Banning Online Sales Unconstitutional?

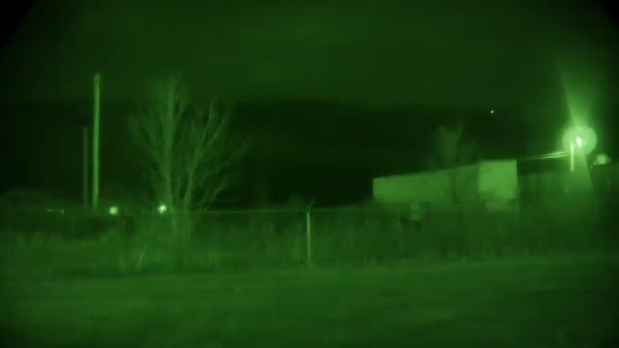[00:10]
That's a thousand yards there, and then back over here, and then we can put it in front of us. And that's a good, I think, good demonstration of how this thing would work.
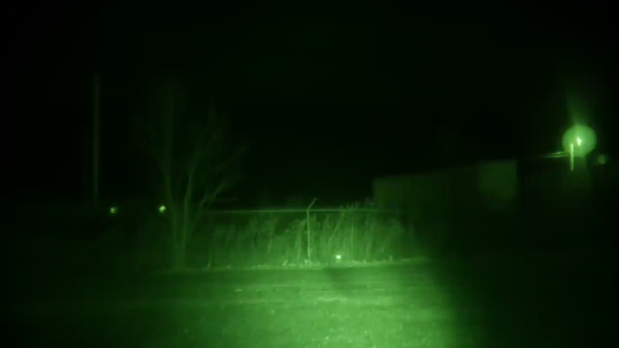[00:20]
But if you're doing room clearing, I would definitely go ahead and just bring that laser down. You don't need all that light. Or you can just turn it off. All right, guys. Go to War 32 here. Check it out. I'm sitting out here in the Freedom Office.